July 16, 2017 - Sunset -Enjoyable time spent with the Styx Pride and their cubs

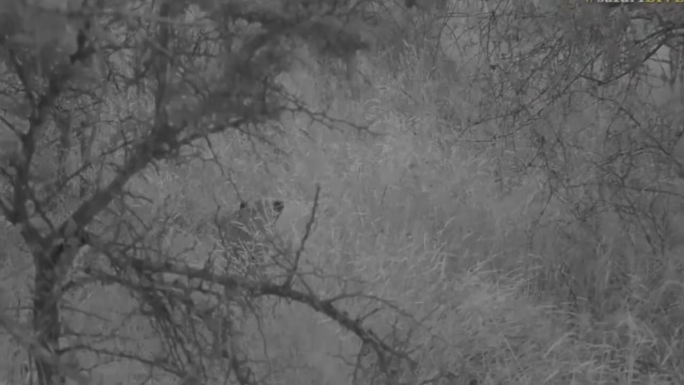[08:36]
The two females here are just completely down. Now if you look on her tummy, she's just lifted her leg.
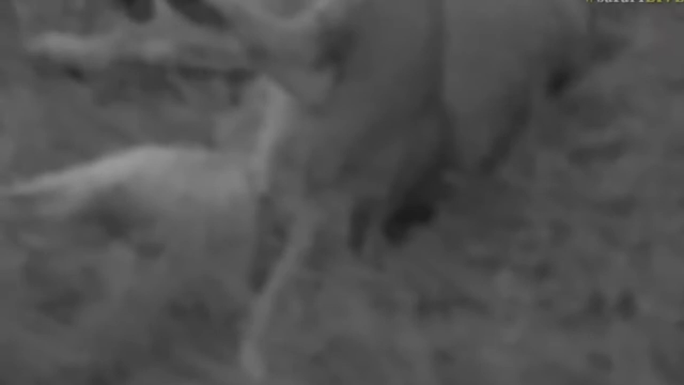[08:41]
And if you look carefully there, see how her hair... Oh, no, don't close your leg now. I wanted to show you just how the hair around her teats is completely missing. It's almost balded there from the rough tongues of these cubs as they've suckled. And it's always an indication that a female has cubs. And so when we were talking about the Nkuhuma Pride and that cub that they were with the one time,
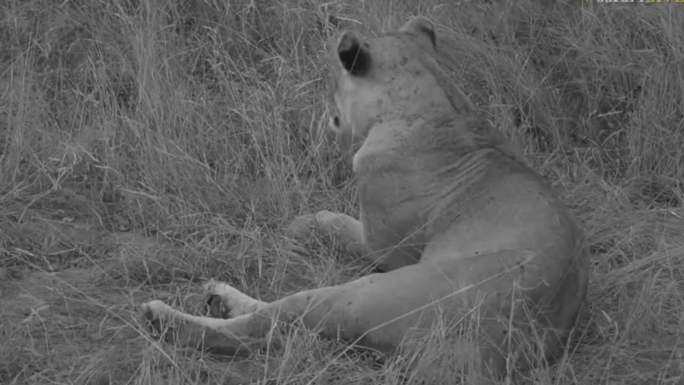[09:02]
and we were saying that they don't have any suckle marks, it's very evident when a female has cubs. That fur around those teats goes completely bald, always very matted from where they would have suckled. If you compare the two lionesses, now hopefully the other one will come over, you can see here she does actually have marks where cubs have suckled,
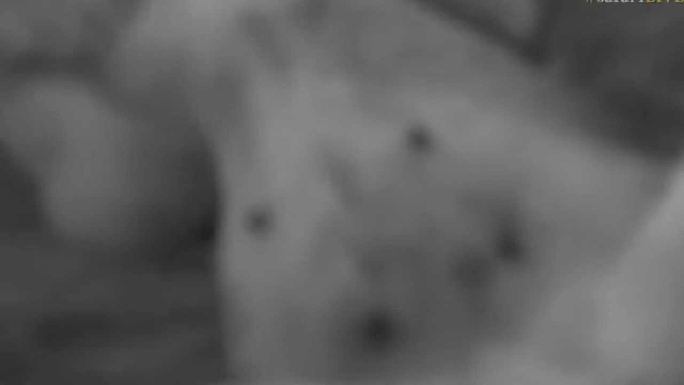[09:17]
but it doesn't look like any time recently.
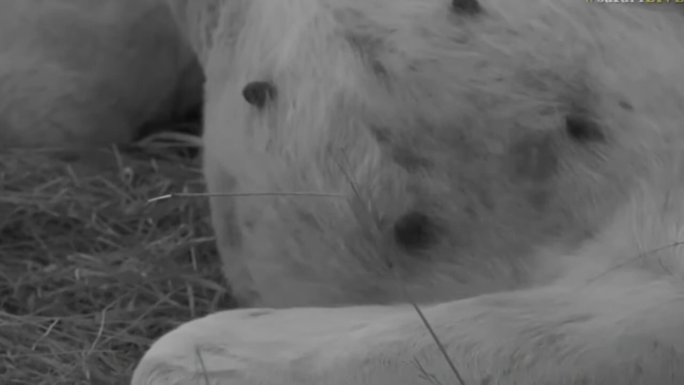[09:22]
So the hair is starting to grow back now. You can see there it was at some point quite bald and now the hair is starting to grow back. It's a little bit shorter on those back teats than the top teats, and there's no actual swelling around the teat that would tend to suggest that there is milk. If the mother stands up or rolls like that at some point, we'll see a very different look to her stomach.
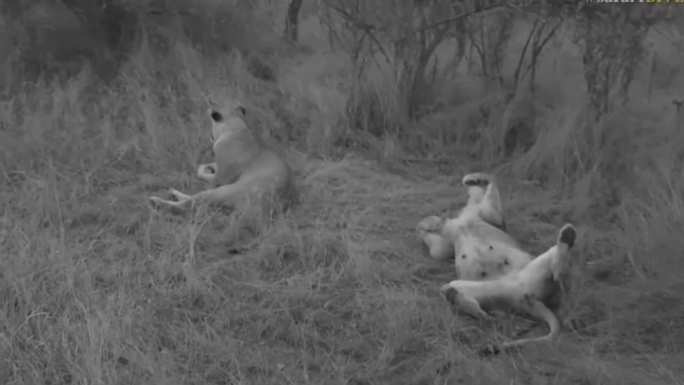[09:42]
It'll be completely bald and it'll be matted and almost circular around, if the hair is there, almost circular around those teats, that would tend to then suggest that she's still nursing and suckling. So if this female did have cubs, I don't think they are still around because it doesn't look like she's producing any milk at the moment. Her tummy is big and fat, but that's not from milk. That's from feeding off something. And I wonder what Hosanna had this morning that these guys stole, because whatever it was, it's quite substantial,
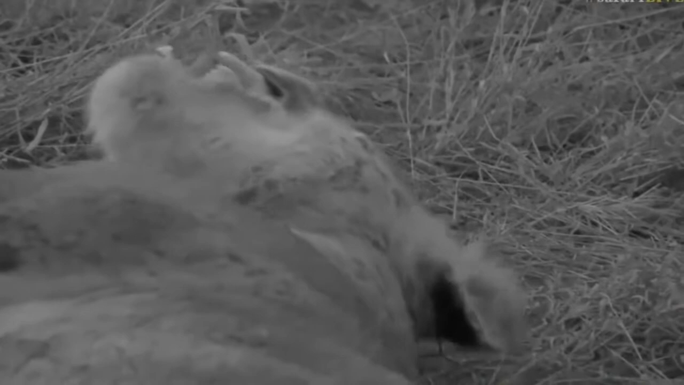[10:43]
and hopefully we'll be able to show you all tonight. But there's definitely some sort of stirring with these lionesses at the moment. I was just telling Craig though, my favorite thing is when these lionesses lie like this, often you'll find their front paw goes onto their chest and they actually scratch themselves with that front paw. It always makes me laugh. Exquisite Bliss, they do get irritated from suckling. You'll find sometimes the females are not in the mood at all,
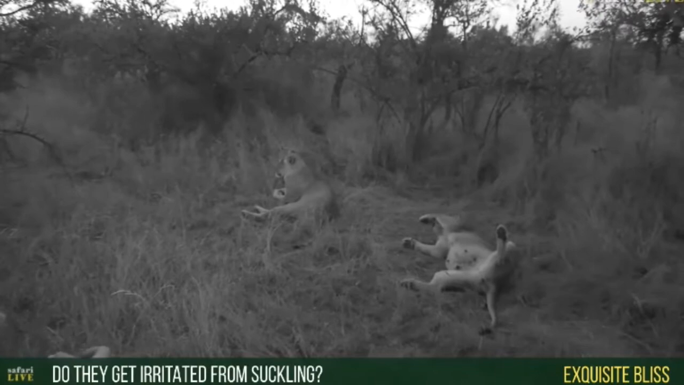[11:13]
especially when it's a hot sort of part of the day and the late in the mornings, and all these cubs come bounding up and climbing all over their mother and trying to kind of get there, and they fight with one another. And sometimes in their overzealousness of trying to feed, they'll actually bite down too hard on the nipple and it'll hurt them. And then you'll find the females growl and hiss and actually stand up and move away and walk away and are not interested in these sort of cubs at all. So you'll find a case that it does get a bit much after a while.
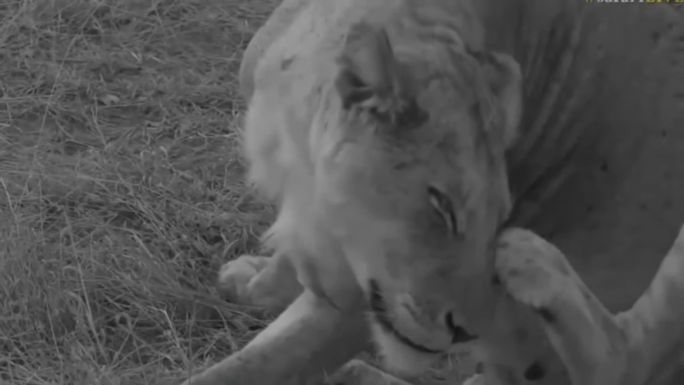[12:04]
I'm just keeping quiet so you can actually hear her scratching. Look how gentle she is around the eye. You know you're close when you get to see that. That is so cool. Now, Stacy, you're asking if the milk will stop, her production of milk will stop.
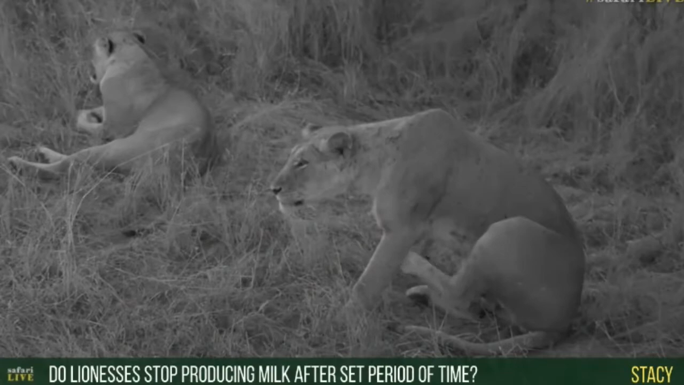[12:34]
After a set period of time, well, yes, that's exactly what happens. So as the cubs start getting weaned, the female knows that those cubs are getting bigger, and she'll start slowing down on production of milk, and then she'll eventually dry up completely, and there'll be no milk produced at all.
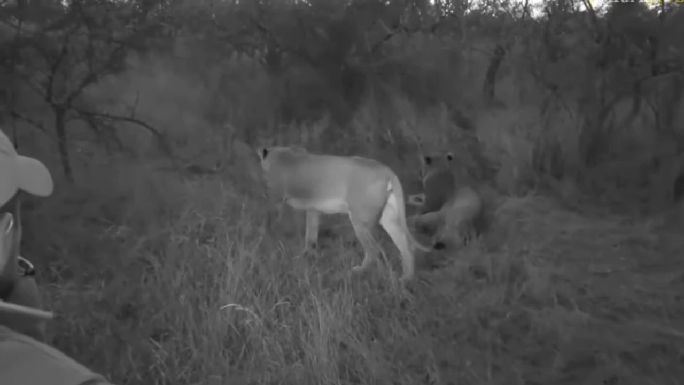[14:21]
I wonder if this is now time to start going. Imagine if she goes, this other female will also get up and start moving in that direction. What you do find with lions is they often do this, is they'll get up and then the rest of the pride goes and there'll be a bit of a greeting going on. Now you can see she's yawning, which is a typical sign that she might stand up. She's getting air into the body, just getting that lactic acid moving from lying down all day, filling the lungs with air, and then she'll stand up and start going back towards where that other female is.
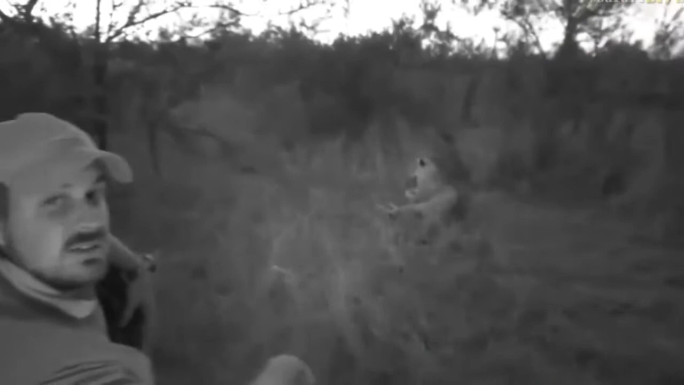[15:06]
She's starting to yawn, and that's normally an indication that she's going to go.
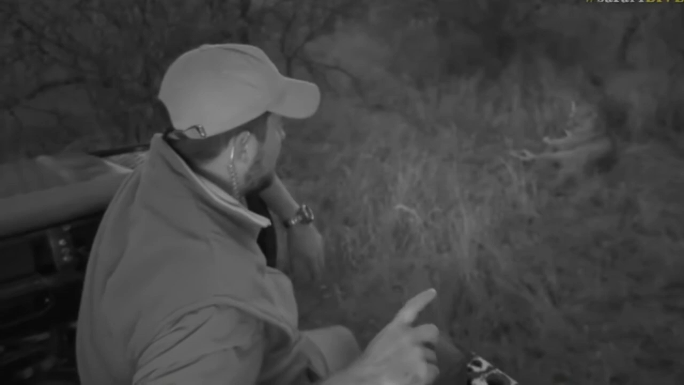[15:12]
Now, the thing is, I'm waiting for her to go, because the reason why is this pathway going straight up here that the lions have all used is the easiest way to get there. If I have to now go back to them, I have to do a big loop around all the way to the big trees in the background there. So it's really a long way away.
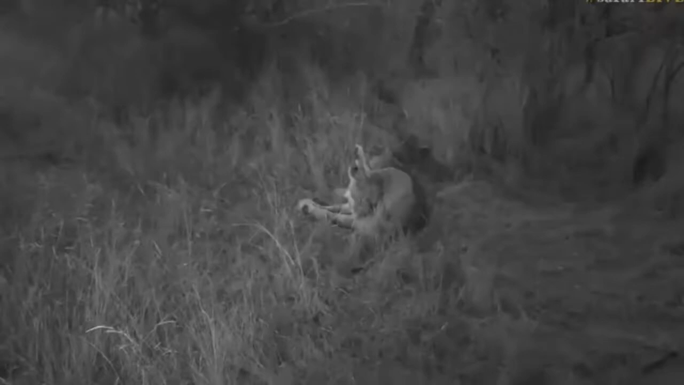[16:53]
let's see now if she's going to get up. I think she will shortly. You can actually see where she's grooming it. You see these little lines on her leg as the rough tongue sort of combs the hair in a different direction. Now, I'm going to stay with them, like I said, and we'll just see what happens and where they go, because we don't have that much longer left of the drive, and it's a very pleasant way to end the day in this beautiful dusk period.